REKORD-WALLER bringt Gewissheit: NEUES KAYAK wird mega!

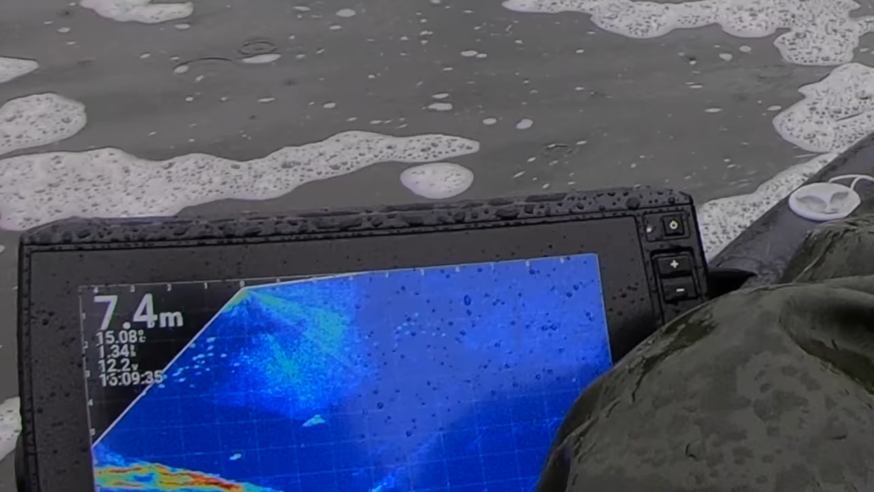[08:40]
On screen: depth 7.4 m
Auf einmal sehe ich, wie quasi oberhalb meines Köders ein Fisch, ein Bildschirm kommt. Und ich habe schnell den Köder hochgezogen und zack, ist er drauf geknallt. Und dann begann der wilde Tanz.